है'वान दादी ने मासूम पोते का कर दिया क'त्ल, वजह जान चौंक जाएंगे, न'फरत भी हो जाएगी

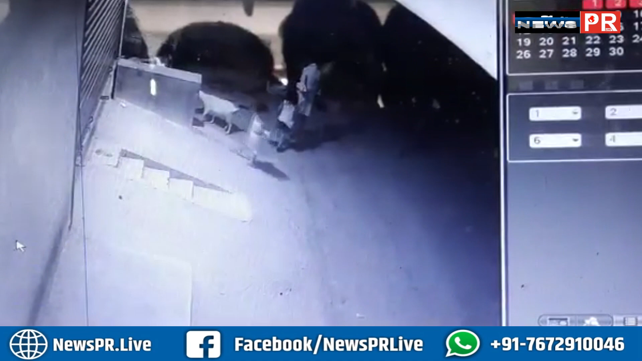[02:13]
लगे CCTV फुटेज की जाच को पुलिस एहम सुराग हाथ लगती है CCTV फुटेज में सपस्ट देखता है कि तंजिल को उसकी दादी अफसाना खातून
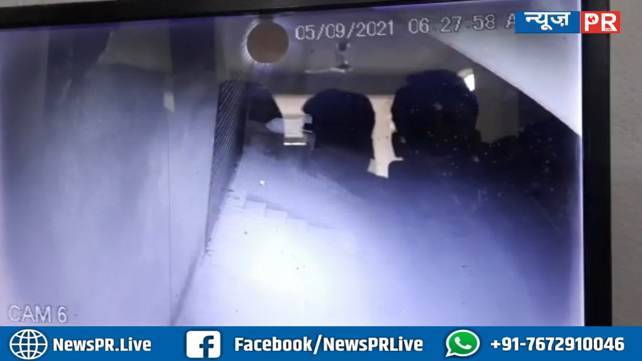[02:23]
कहीं गोद में ले जा रही है और उसके बाद गरफतारी के लिए दबिशने में लगती है पुलिस ने दबाद के बाद हत्या रोपेत दादी के टाउन ठाना